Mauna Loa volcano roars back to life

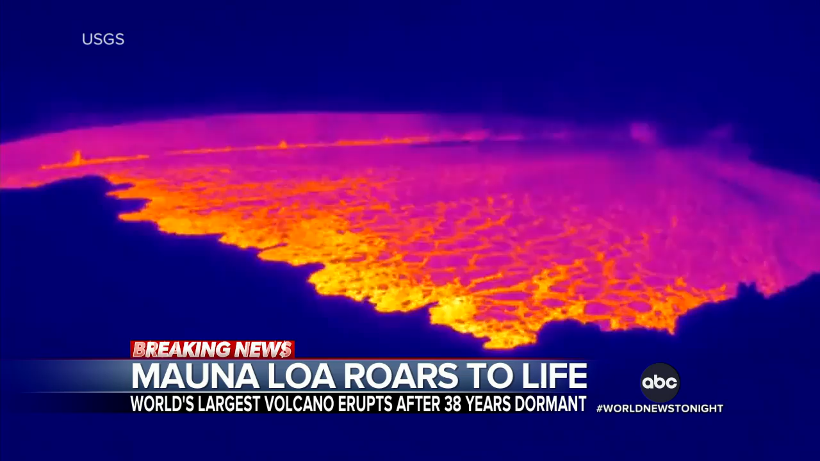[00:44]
spewing volcanic gas into the sky and sending lava gushing out from the summit crater. Time-lapse video also capturing the blast of ash, debris, and molten rock.